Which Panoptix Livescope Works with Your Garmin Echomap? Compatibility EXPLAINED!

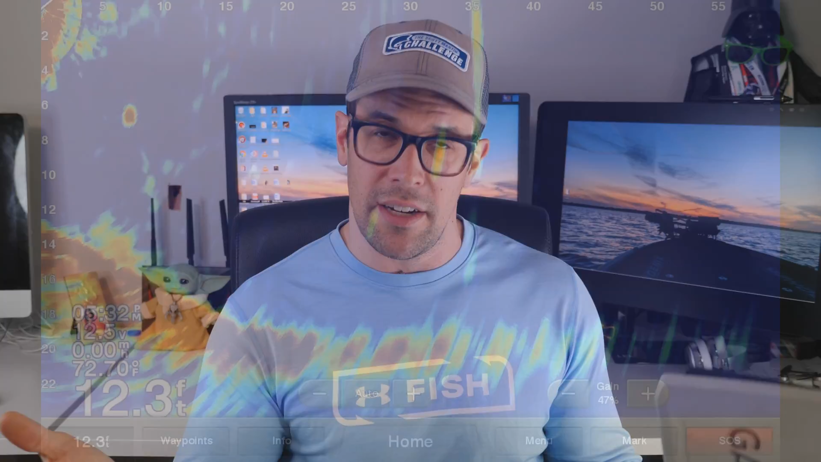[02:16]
On screen: depth 12.3 ft
looks like this right here the original Panoptix technology worked with the echo map trip units as
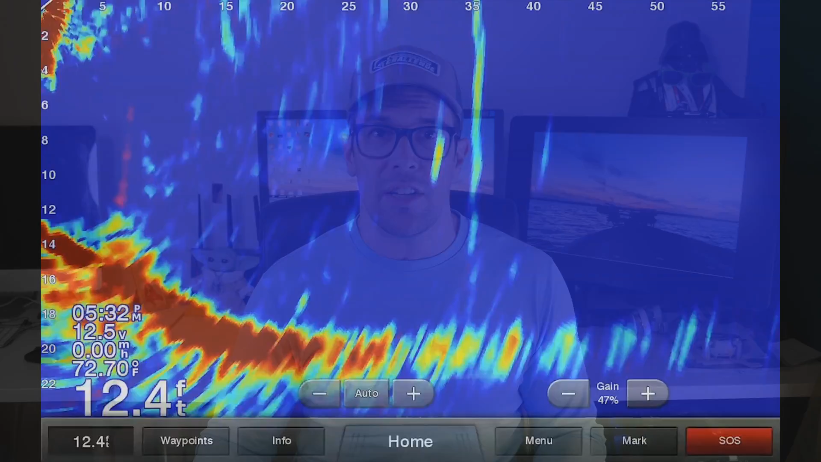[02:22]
On screen: depth 12.4 ft, water 72.70°F, speed 0.00 mph
well as the plus units it also works with the UHD and it also works with the ultras so this is the first generation where you didn't have that really amazing
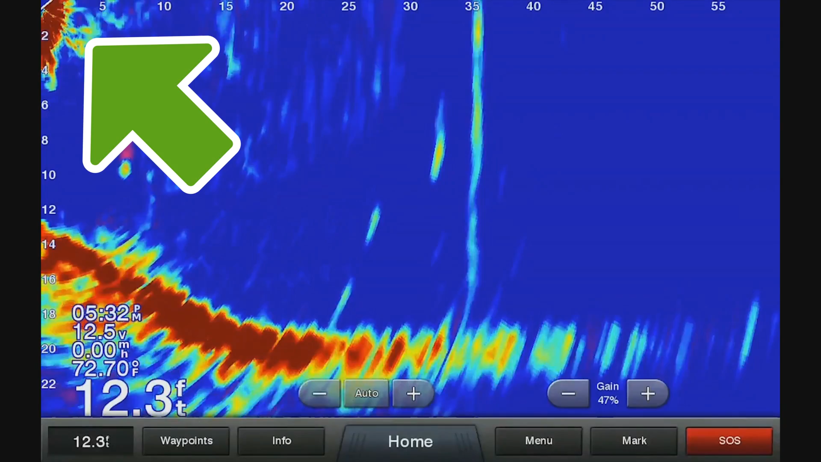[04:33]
On screen: depth 12.3 ft, water 72.70°F, speed 0.00 mph
as well as the angle that you're getting in the coverage because you can see the point where the boat is actually located as well as how far it'll go out and you have a range of up to 300 feet down
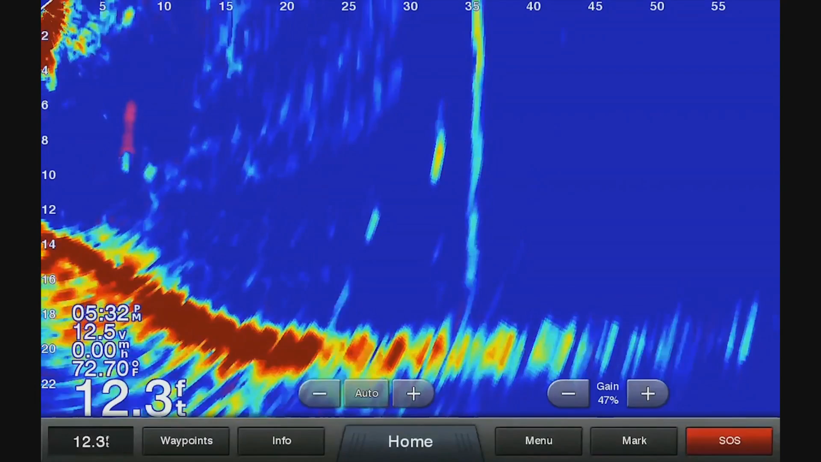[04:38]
On screen: depth 12.3 ft, water 72.70°F
and 300 feet forward so this will work with all echo maps okay so every echo map except for the first generation so it works with chirp
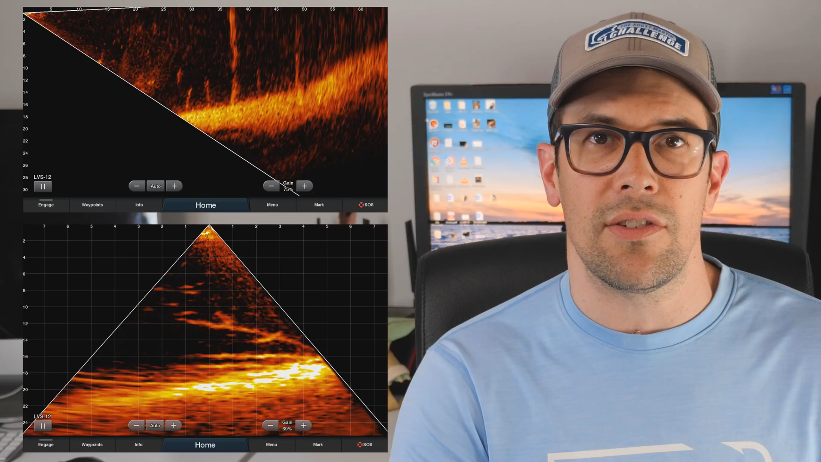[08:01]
as well as the forward facing view so you cannot put both together on the same screen now you can divide your screen to show both views at the same time so
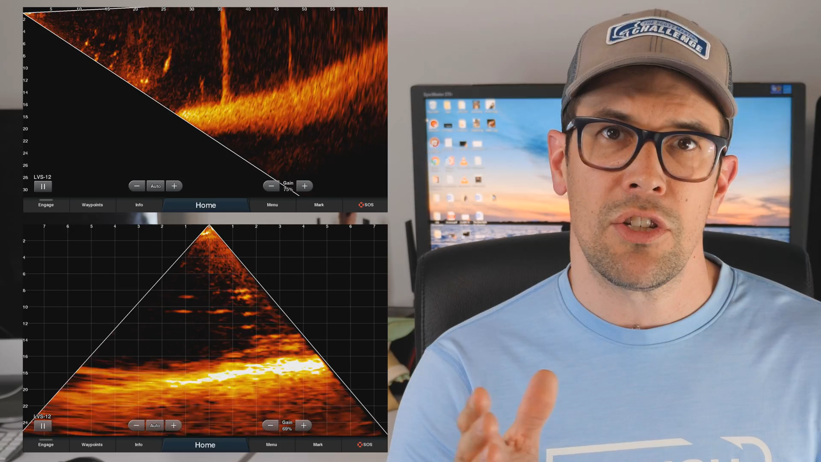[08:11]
much like when you're using your sonar and you're using a combination menu you can have like one showing the map and one showing your sonar well with here you can have one side that's showing the front view and the other side that's showing the down view but you can't combine it into one big image whereas with the lvs32 you get the full view all on one nice big screen so it doesn't get all broken up the other thing is the lvs12 doesn't
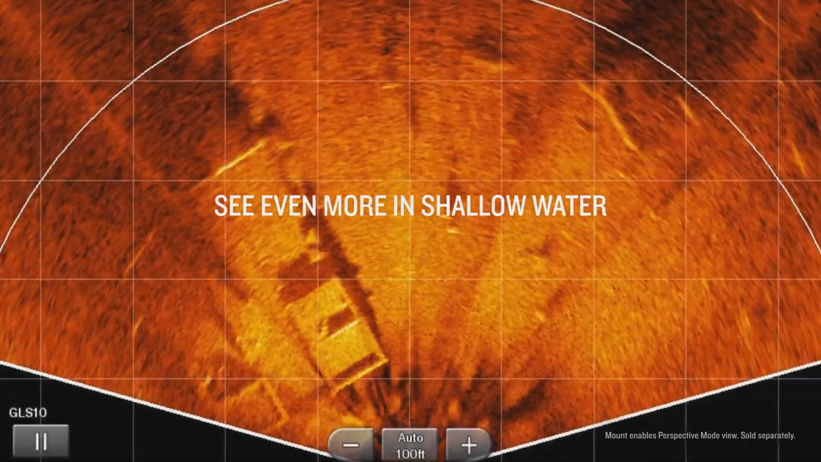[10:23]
moving around it just pops out so much more now the perspective requires an actual special mount so this is a mount it's the perspective adapter